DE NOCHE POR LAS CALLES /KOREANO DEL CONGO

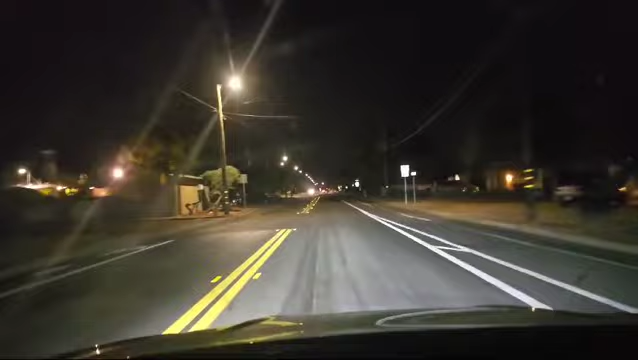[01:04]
Miren como vamos ahorita, es media, bueno, no es medianoche, son las 11 de la noche, son 11 de la noche con 11 minutos, hora de California. Estas son las calles, miren por donde yo manejo, se los estoy grabando para que anden con nosotros también conociendo,
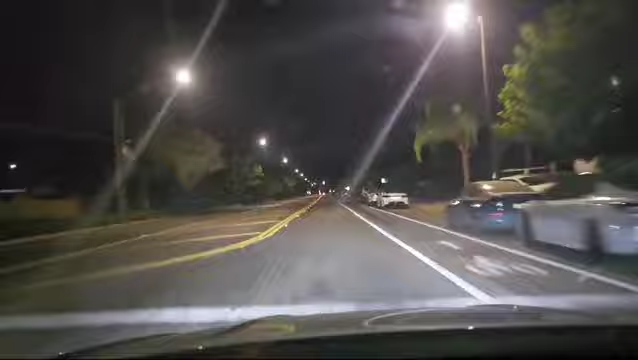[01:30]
así como Niña Sonia graba en Los Ángeles, por allá, les enseña, les enseña caminos, también les vamos a enseñar por acá, muy pronto les enseñaré unos lagos, unos ríos, para que conozcan también. No hay patos aquí, no hay patos aquí, si no, si les enseñaría yo los patos, donde yo voy, hay un lago pero ya está seco y nomás hay dos patos,
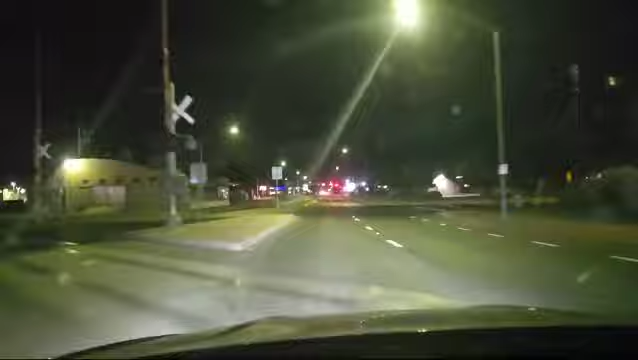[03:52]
Y mucho café, pues, puede que hasta me haga daño. Miren, nos vamos a ir por una calle que no la uso mucho, pero solo por grabar nos vamos a ir en esta calle.